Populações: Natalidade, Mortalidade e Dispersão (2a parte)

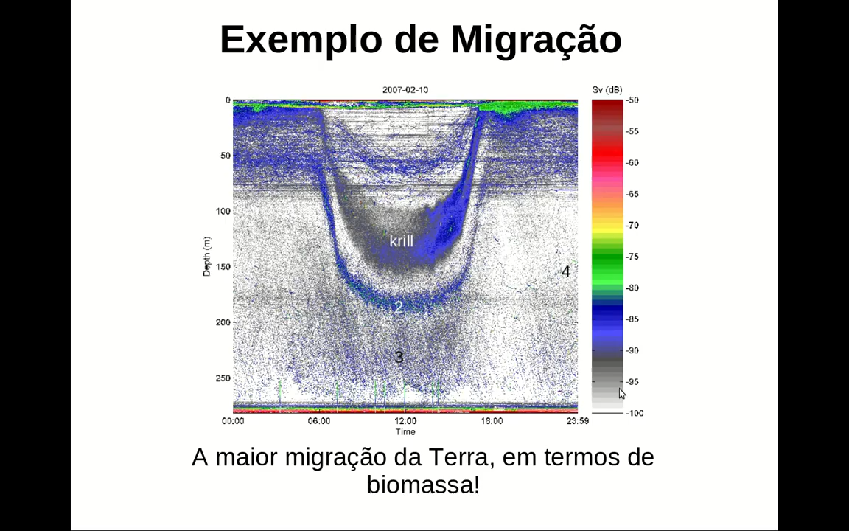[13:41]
desde as zero horas da madrugada até as 23h59, e há a profundidade desde a superfície oceânica até o fundo do oceano. E aqui as cores representam concentrações de organismos vivos.